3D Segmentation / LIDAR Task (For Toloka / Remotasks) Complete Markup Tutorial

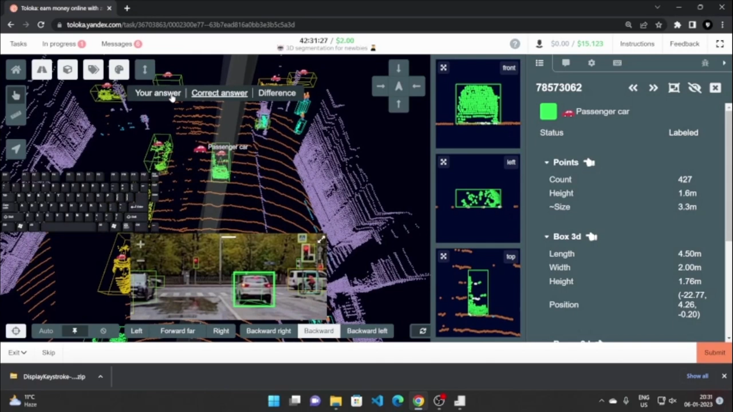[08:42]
So I will go back to my answer. I will click this plus button to create a 3D box around the objects like so, and then I will click on any one of the objects from the 3D scene,
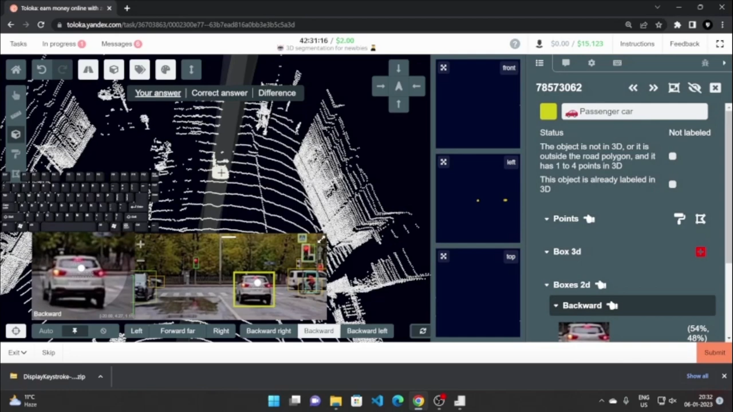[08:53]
okay. So I'm going to click here, and this creates a 3D box around the object. As you can see that it is not perfectly aligned, so we can, so this is the 3D box tool, okay. And see, this is, you can use this to edit your 3D box, so you can use this to move the object in 3D space.
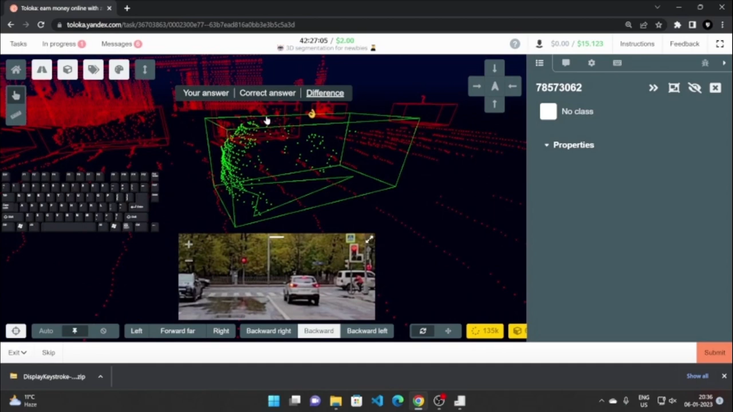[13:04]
Okay, now we'll just go on to the other cars, and I will try to do this a bit fast. Okay, so just see and try to just learn. Okay, so I will, first of all I will go into your answer.
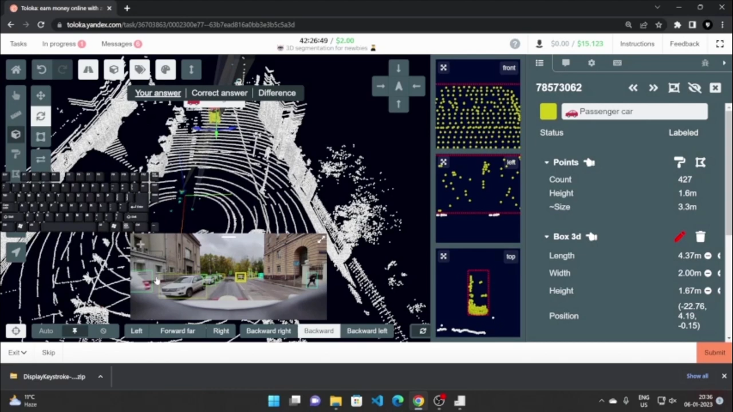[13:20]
I'm so sorry for all the noise. Yeah, so this is the first car I'm going to select. As you can see, it is selected, the back part of the car at least. And here the plus red button, red plus button shows that it is ready to create a 3D box.
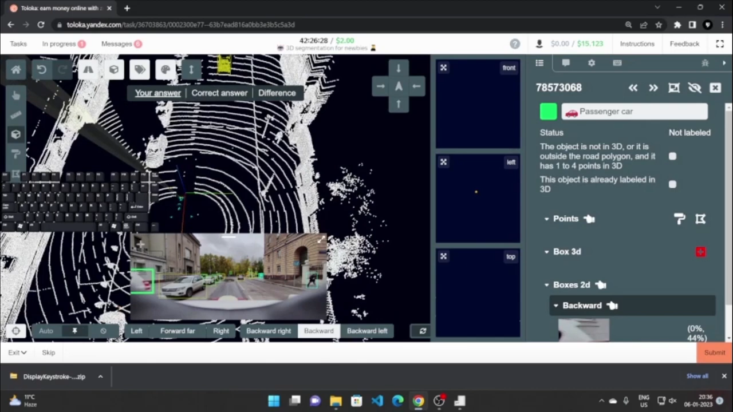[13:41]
So I'll just create a 3D box here, and then I'll select the other one and click here. Then I will zoom in using control and scroll. I can zoom in and zoom out. So I will click here and then click here.
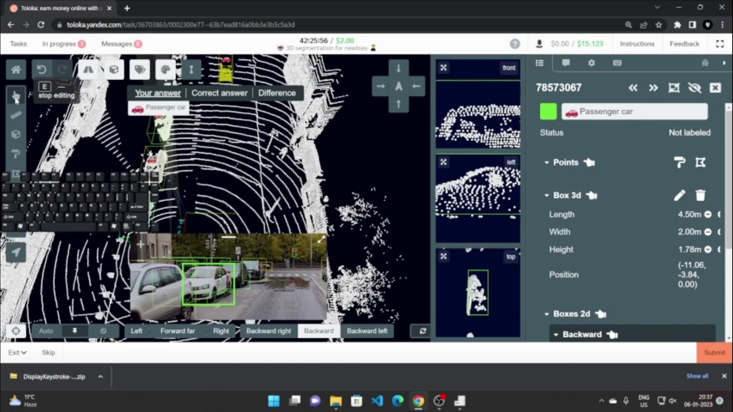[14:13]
Okay, like let me just show you, if I have this tool selected and I try to move this, it still moves, but if I have this tool, then it will not move.
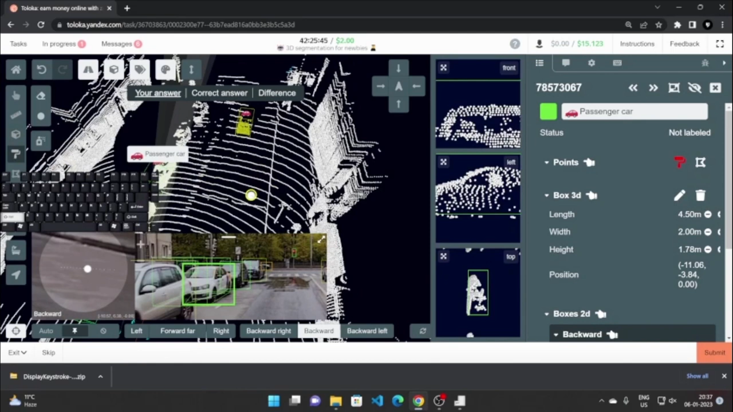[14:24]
Okay, the camera will not move. So when I have to move the camera, I just press E, I go right here, and then I will just zoom in right here, and then I'll click on this.
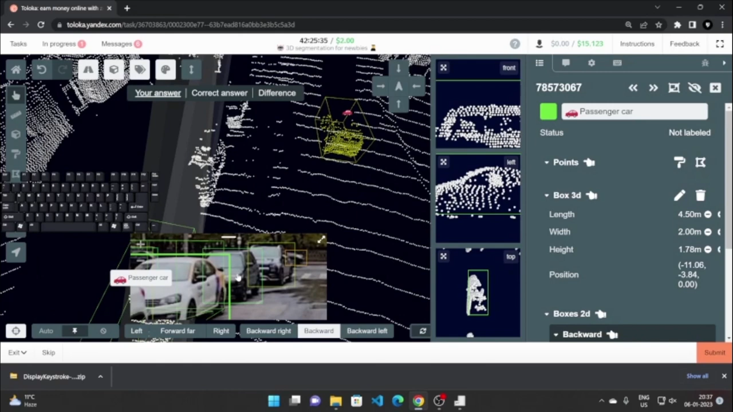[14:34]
The points are highlighted, and then click here, it will be red.
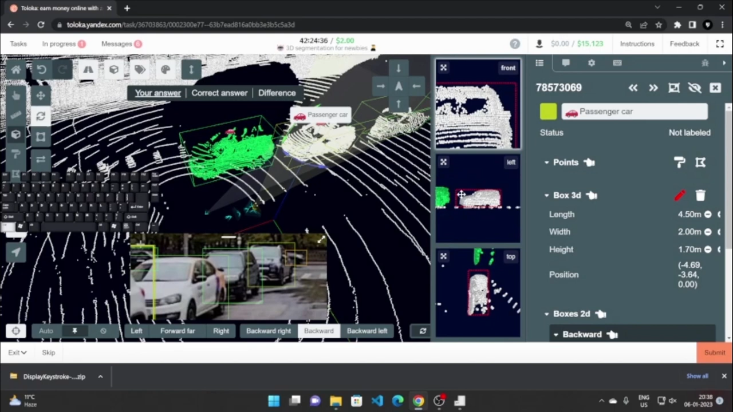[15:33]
Okay, now I'll click on this car and this will be updated. And now I'll do the same for this car. I will just check the difference. It is also marked okay.
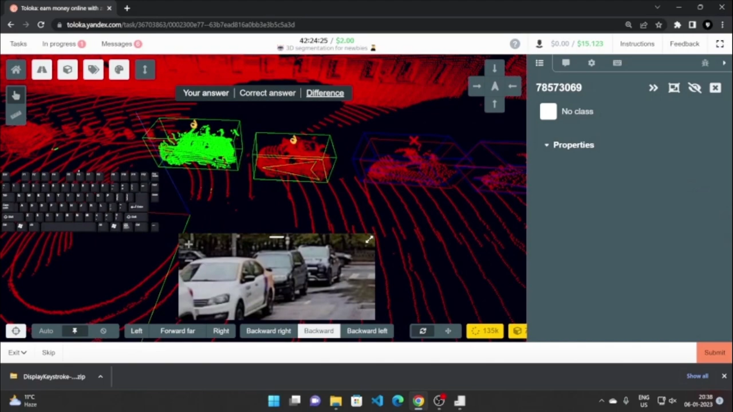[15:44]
And now I'll press this. Same for this. This is all you have to do in the task. It's very easy. You just have to, at least in the training, at least in the training part, it shows you the correct answer,
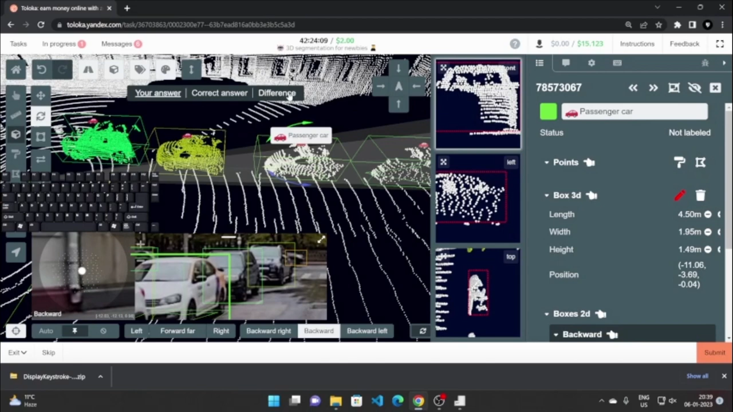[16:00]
and you have to compare it with your answer and just, you know, mark the whole scene. As you can see, the car is a bit rotated, so I will have to just rotate by using this.
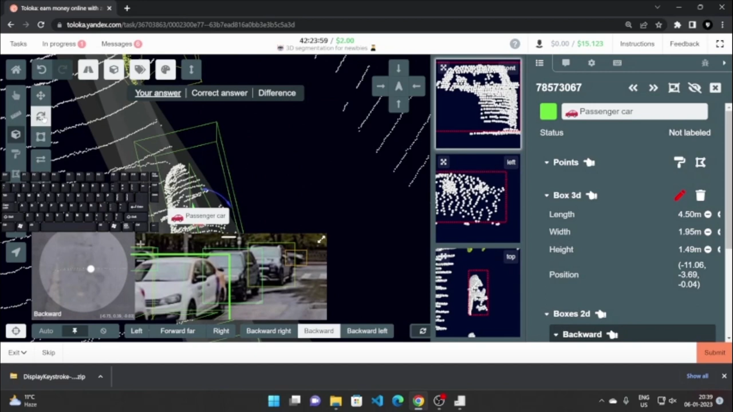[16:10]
I can just press shift on the keyboard to alternate between these two. Okay, press shift on the keyboard.
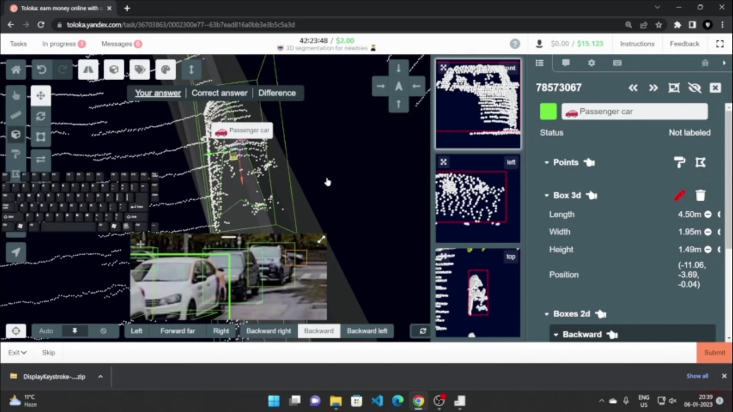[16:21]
So I will press shift, and then I will just make it a bit like so,
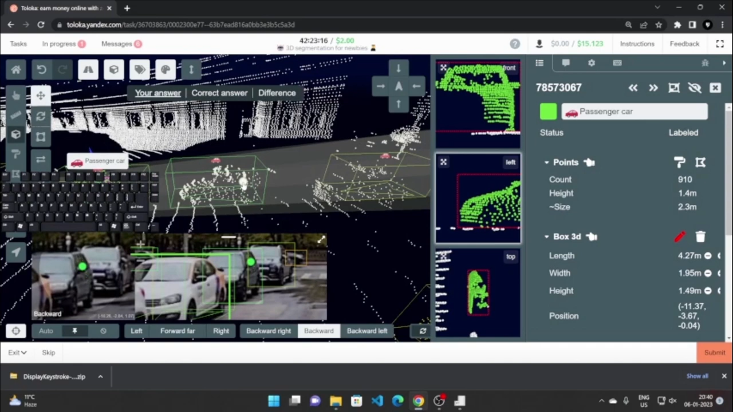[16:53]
So we will just do this, and we can check our differences, and it is correct. Okay, so we'll just do this. Okay, same for the other cars also, but I guess you get the idea now what you have to do for the cars at least. Okay, so just like so,
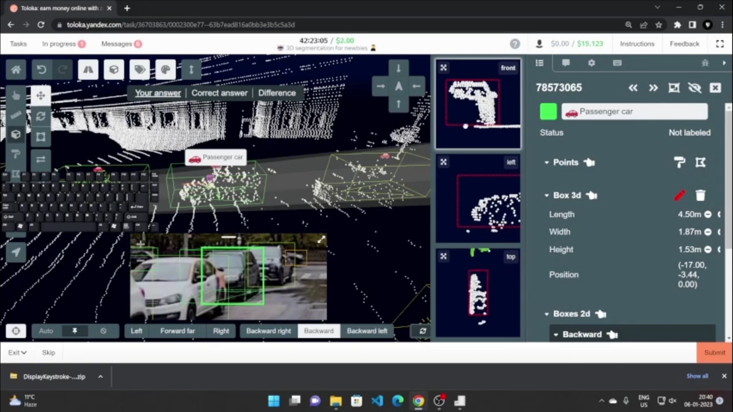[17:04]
let's check our differences. As you can see, it is very different, so we will just have to do this, and it is still very different. Sometimes it is going to take a lot of effort to just, you know, make it equal to the correct answer,
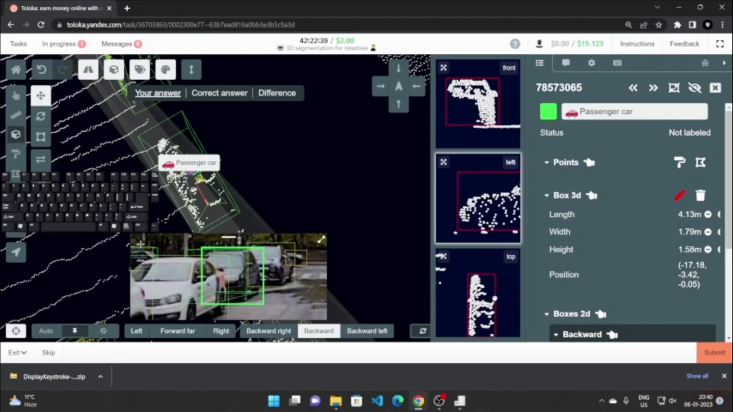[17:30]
but it's worth it because you will get around $4 for this and $29 during the complete training. And it's very easy.
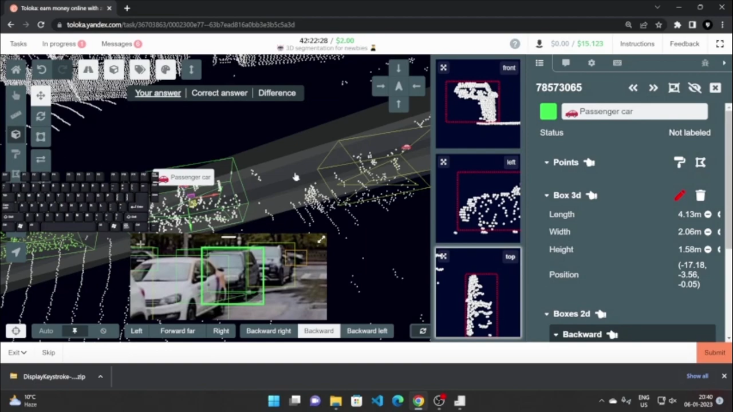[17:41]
After the only the first task is a bit hectic, the second task is very easy, and all the tasks that follow are very easy, and they will completely train you for the task. Okay, so you will be good.
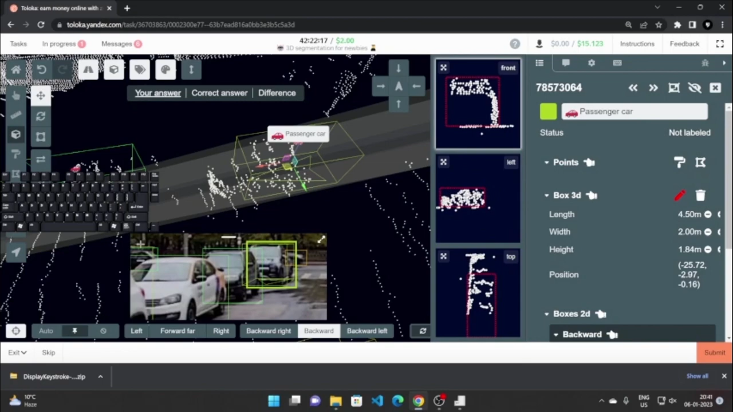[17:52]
So okay, so I'll press here, and then I'll press here. So as you can see, all the cards are correctly marked.
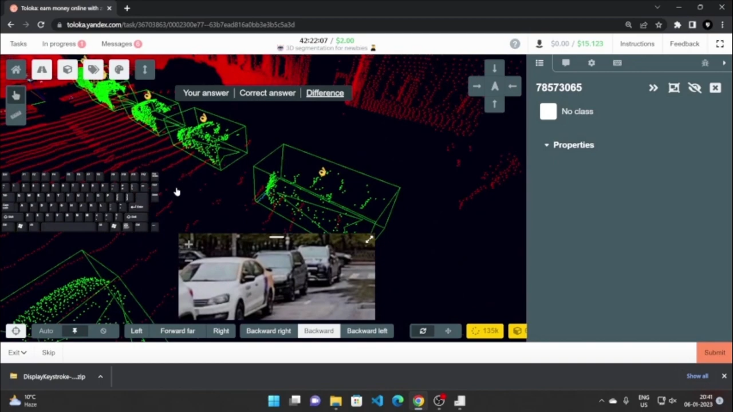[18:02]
Okay, now, but you can see here, let me just zoom in using the scroll. I'm zooming in using the scroll button. As you can see here,
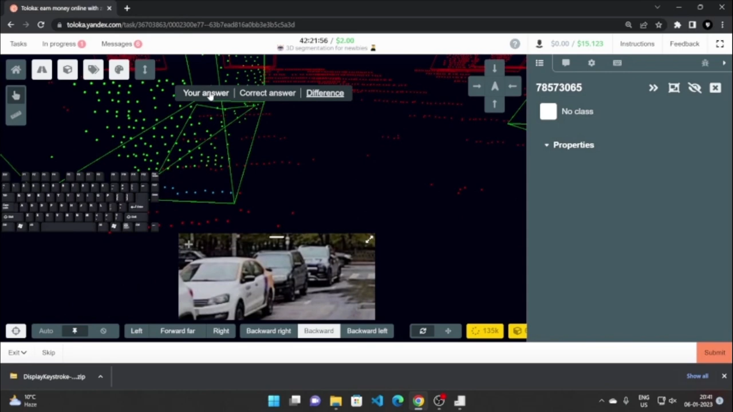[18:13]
if I go into the correct answer, you will see that this is orange. That means that this is a road. And in my answer, due to the box
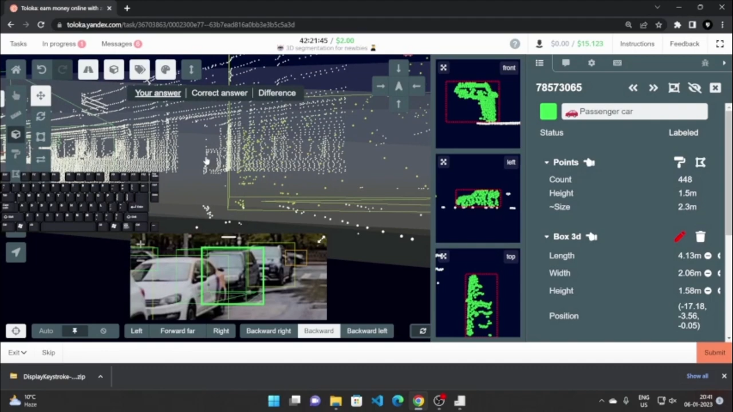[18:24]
having these points also, it is colored in a different way, and that is why it shows up different in a different color on the difference tab. There should be only green when you are submitting the answer. There should be only green, not any other colors.
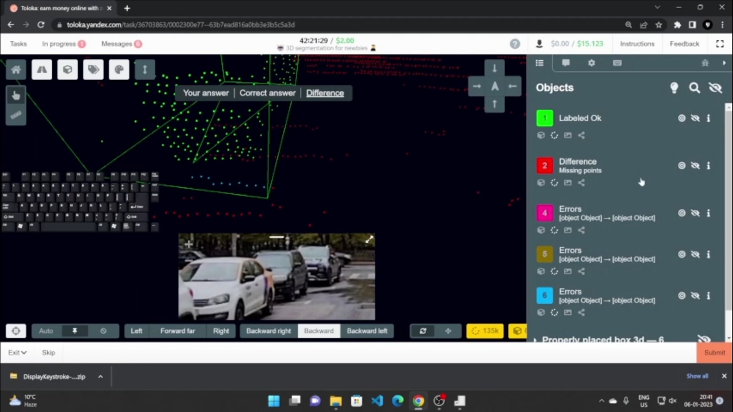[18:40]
And you can see if there are any other colors in the scene by using these errors. And we can see, just we can use this to go to the error where it is,
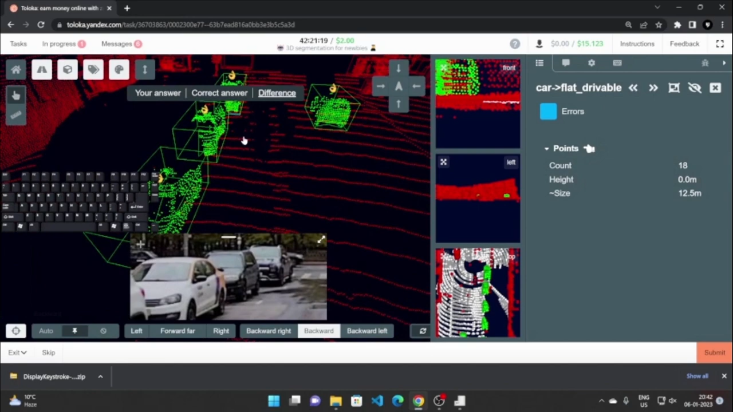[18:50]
and we can just zoom in, and I can see that there is an error here. Okay, so I will try to correct it now. As we can see, that correct answer is a road.
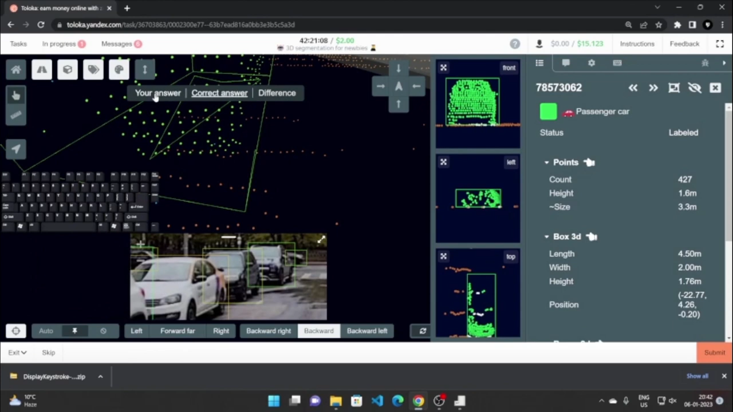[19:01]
So what I can do is,